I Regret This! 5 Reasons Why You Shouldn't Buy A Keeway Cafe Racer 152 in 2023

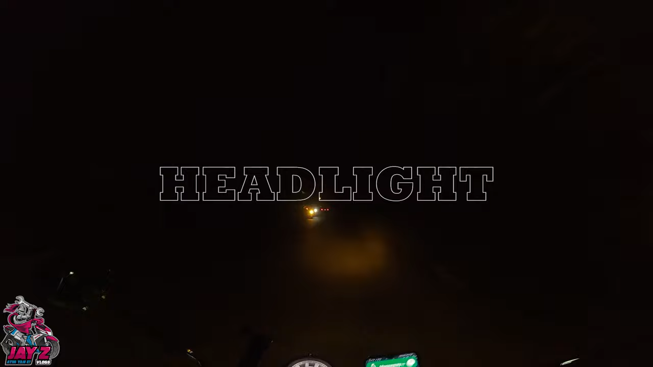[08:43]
Panglima ay sobrang labo para sa akin Nung low headlight niya At yung high beam naman ay sobrang taas talaga At hindi na tumatama sa lupa Kumbaga Sa nasa harap nasasakyan siya nakatutok At hindi sa lupa Kaya bala ko itong palitan ng LED Na mas malinaw at mas maayos